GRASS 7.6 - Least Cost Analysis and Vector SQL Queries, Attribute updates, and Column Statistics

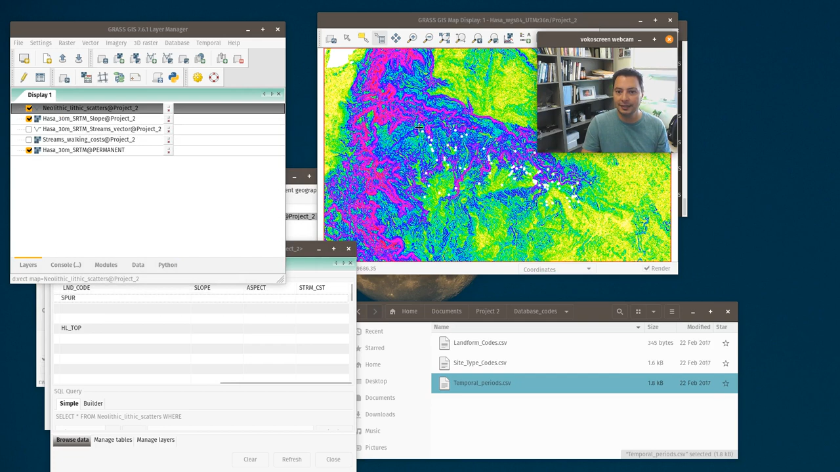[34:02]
okay so now we can see these guys over here and in the map display let me move my camera to the side i'm just going to zoom in to uh one of them right here okay so this particular site is